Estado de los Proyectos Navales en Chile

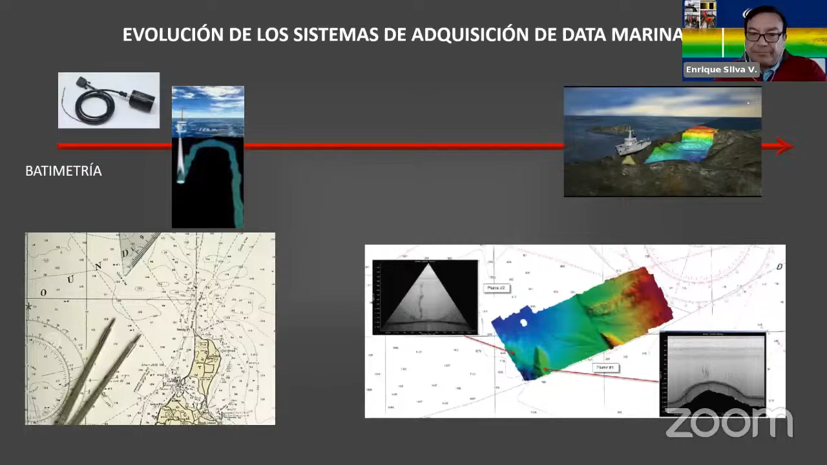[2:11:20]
me dan la información de si el fondo marino está compuesto por roca, por sedimento, por algas, digamos, por fango, etc. En lo que respecta a oceanometeorología, ¿qué tenemos?
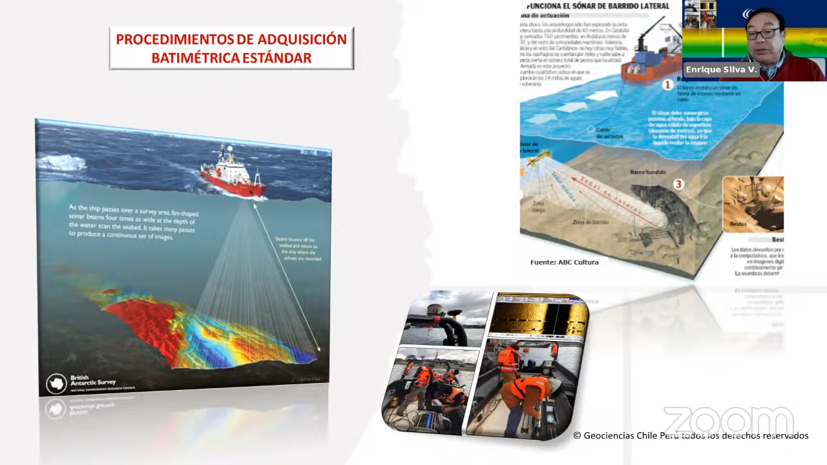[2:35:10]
si es que existen elementos que también se ocupa mucho ahora de todo lo que tiene que ver con el patrimonio submarino, para analizar diferentes sectores, santuarios históricos que existen con diferentes equipos. Acá otro ejemplo de lo que yo les mencionaba, ese es un subbottom profile con un sonar remolcado, el pescado que le llamamos nosotros, que me permite ya tener este mapeo submarino no solamente para navegar, sino que ya me permite tener esta imagen 3D, que asociado a lo que vimos anteriormente para la navegación, la idea es poder entregar esto como
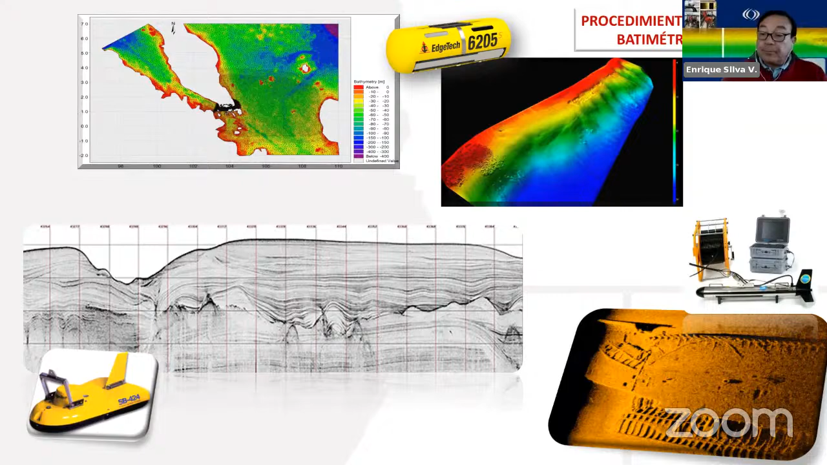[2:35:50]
un producto para navegar, sino que también me permite además poder saber el perfil del fondo marino que yo estoy obteniendo. Súper interesante y aporta mucho. Y todo esto va de la mano con la innovación. Queremos innovar más.